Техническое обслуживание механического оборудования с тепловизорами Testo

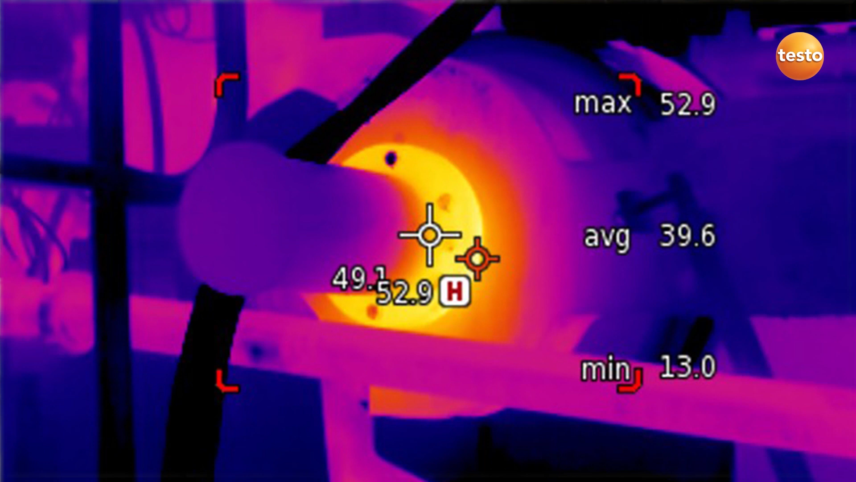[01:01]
упростят анализ термограмм и сделают ваше обследование еще эффективнее.
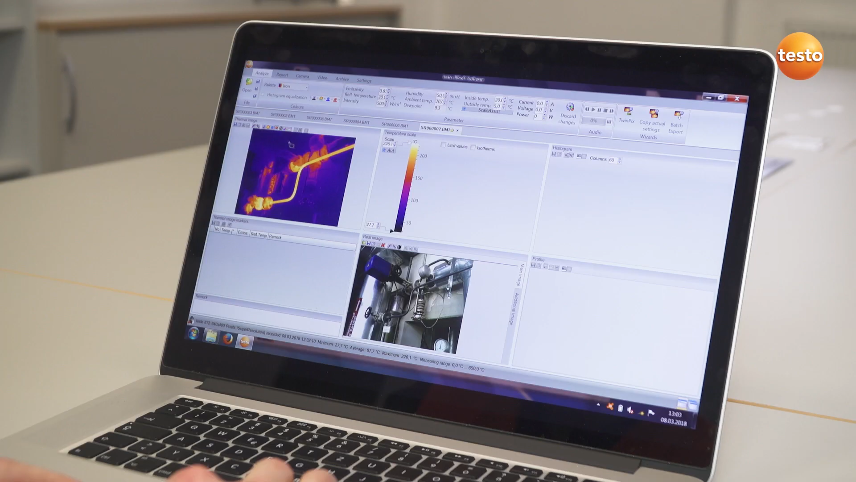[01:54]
Для подготовки профессиональных отчетов и их отправки заказчику вы можете использовать не только бесплатное программное обеспечение Airsoft, но и мобильное приложение теста Thermography App.